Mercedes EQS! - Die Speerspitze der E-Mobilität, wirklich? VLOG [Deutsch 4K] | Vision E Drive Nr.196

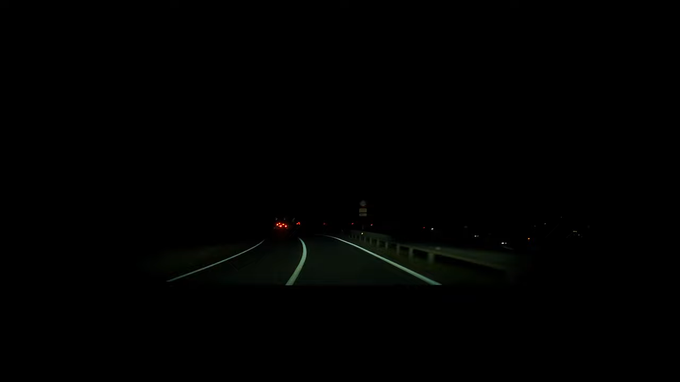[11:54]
Und ich kann es nur bestätigen. Denn was wir hier sehen, ist ein wunderschönes Lichtspiel mit den einzelnen Lichtpunkten. Die jeweils, je nachdem was eben vor einem fährt, auffächert oder wieder sich so einfächert sozusagen. Es ist teildynamisch, das heißt mit der Kurve lenkt es ein bisschen mit. Ist aber zum Beispiel bei VW noch deutlich mehr der Fall. Aber weil die große Ausleuchtung eben da ist, ist es absolut auch da voll zu gebrauchen.
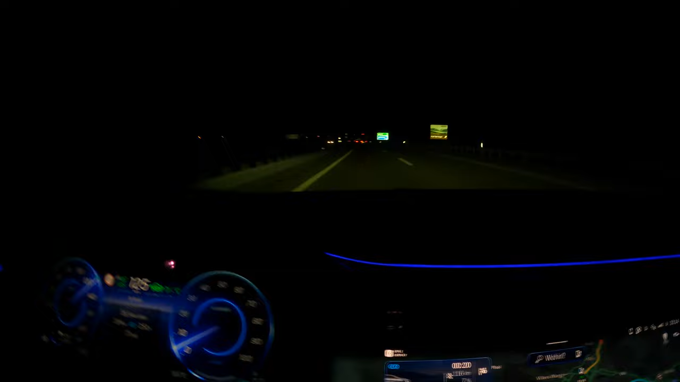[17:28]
Und jetzt seht ihr da vorne, spätestens jetzt seht ihr da vorne, dass die Lichtsignatur auch jetzt weiter nach vorne leuchtet. Rechts rüber vor allem seht ihr es dann bei den Tafeln. Da bei Bad Ragaz sieht man es gut. Es hat uns da die Tafel angeleuchtet. Also wirklich, ich kommentiere es jetzt ein bisschen so, wie ich es gerade so jetzt sehe. Ihr seht es im Video vermutlich ein bisschen anders. Aber ich kann wirklich sagen, dass er auf der Autobahn eigentlich permanent im Fernlicht fährt. Außer wenn er halt irgendwelche Lichtquellen von außen noch hat.